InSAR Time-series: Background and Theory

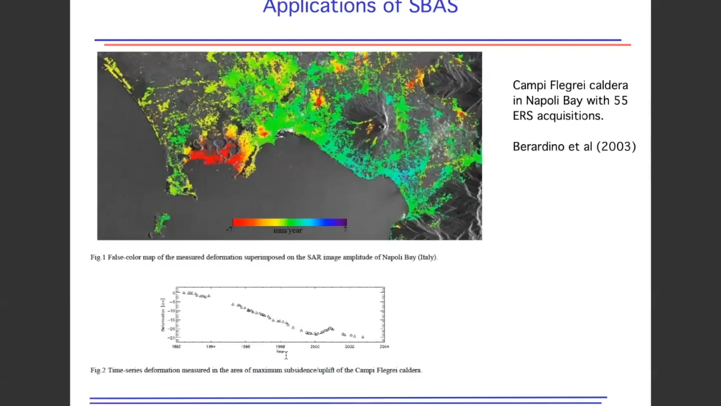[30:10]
S-PASS works great. Here's an example from the Napoli Bay. I think this was from the original S-PASS paper from Berardino et al.
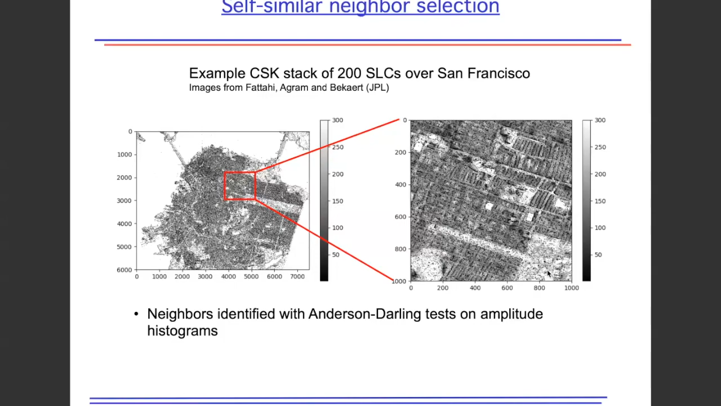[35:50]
And you see the count of self-similar pixels is low. And over natural terrain or grassy areas, the count of self-similar pixels is high. So when you're doing multi-looking, these pixels would use more number of spatial looks than here. So in some sense, it's sort of feature preserving. And we can demonstrate this by just looking at amplitudes.